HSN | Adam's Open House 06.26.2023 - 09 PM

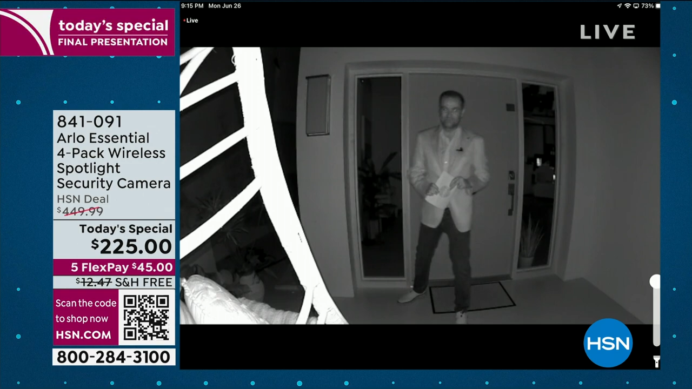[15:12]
I'm setting the spotlight off. Look at this, full color. Can you see my blue jacket, Julie? Yes, I'm going to zoom in.
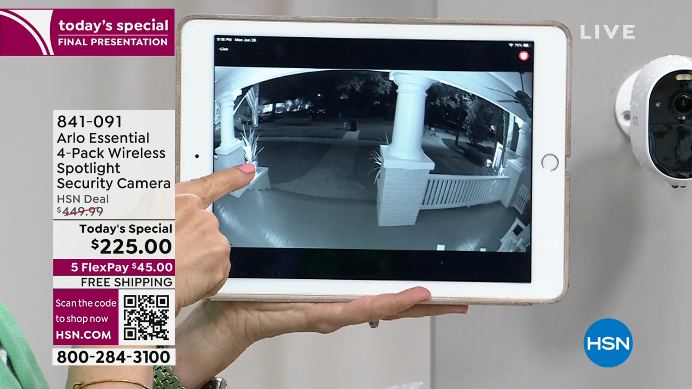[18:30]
You can see how it's black and white, right? I'm manually changing it. So I'm going to go into the spotlight. Now watch this. Okay, with the spotlight, now it's color. I see all the colors. Now you can see everything.
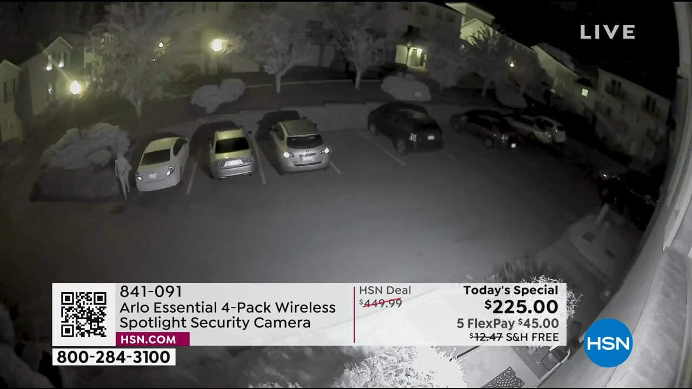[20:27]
This, I want you to see this video here. It looks like my neighborhood. This is what happens. Now, see the black and white? Yeah.